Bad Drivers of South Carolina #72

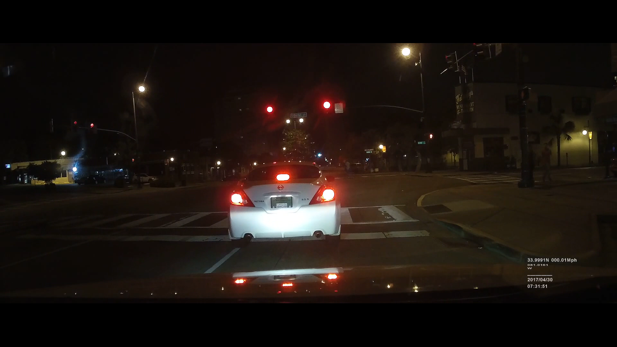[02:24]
Look at this Camry over here with no headlights. Can you go? God, you're slower than my freaking grandmother. I know it's 3.30 in the morning, but come on, man. Come on.
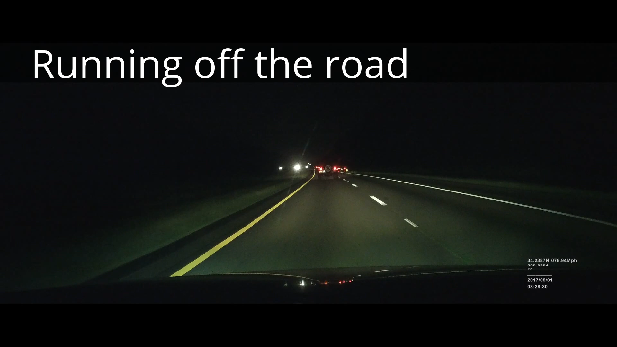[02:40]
I've got to figure out which. This lady's running off the road. And so is this Jeep. Can we wait?
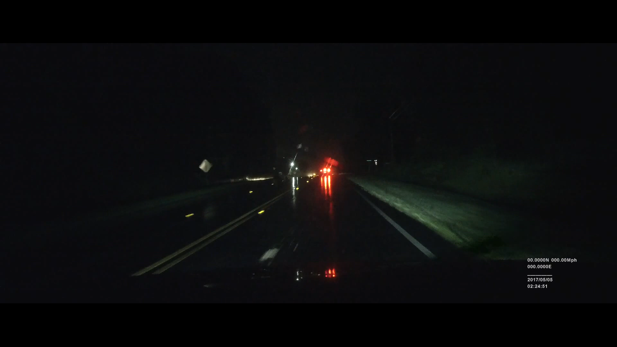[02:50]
Go! Get out of the Camry! Get out of the Camry! A high bee...
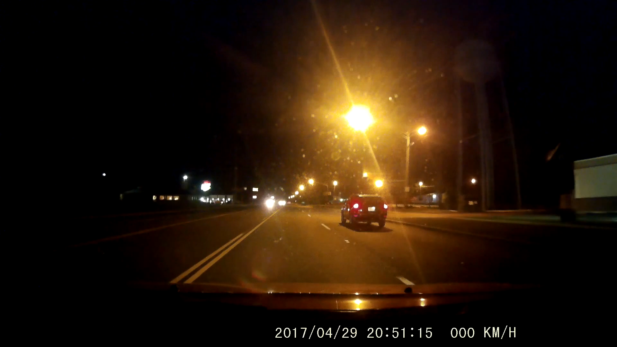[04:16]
Did I hit him? She didn't stab. That was a turtle. You didn't hit him? Okay. Why? You want to go move him out?